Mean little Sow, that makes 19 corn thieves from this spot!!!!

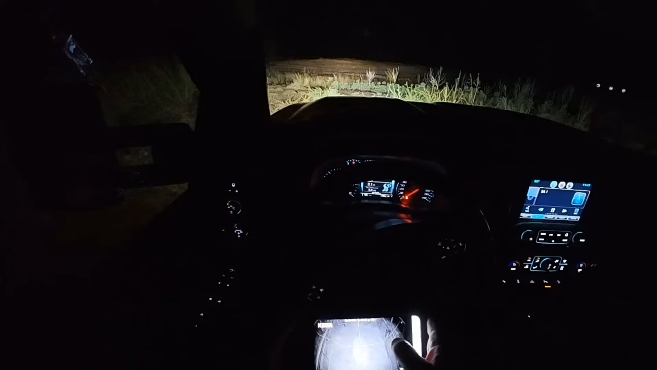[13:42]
i set up my third camera my uh there's a feeder right there i should have cut these weeds down but this is kind of somebody else's hunting spot so i didn't really want to mess with it and my trap is sitting right over here to the right so i was trying to see if they're coming to this feeder first and hanging up before they go to my trap but there should be a great big boar i say great big he's probably gonna be 200 uh